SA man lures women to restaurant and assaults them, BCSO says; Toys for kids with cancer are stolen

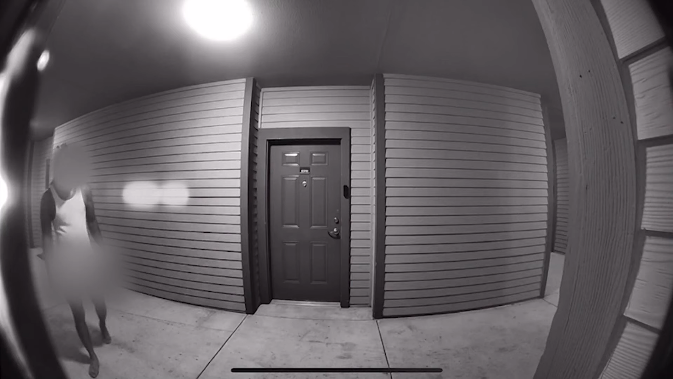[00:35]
In the video, you can actually see the man naked from the waist down trying to pry open a door. He's also seen trying to enter at least one other apartment.